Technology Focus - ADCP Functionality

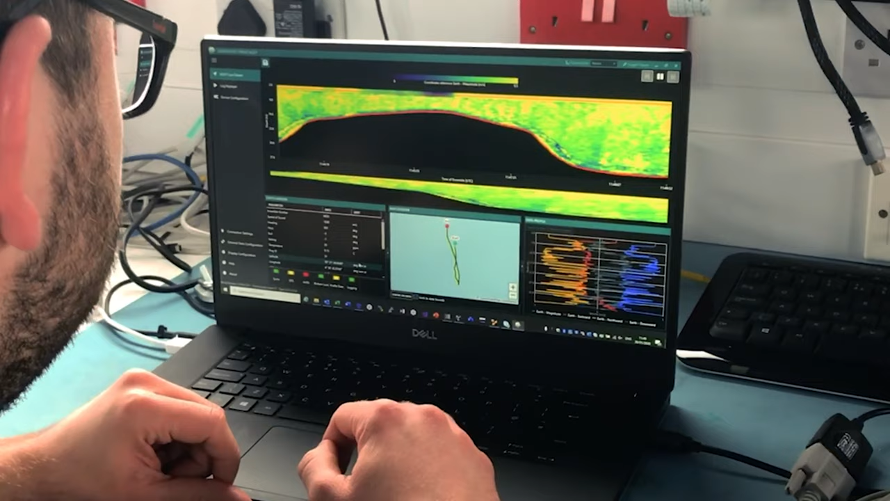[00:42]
We're also providing an intuitive ADCP visualization package Echo Observer which allows users to inspect and QC their data in real time and perform useful post-processing and analysis offline.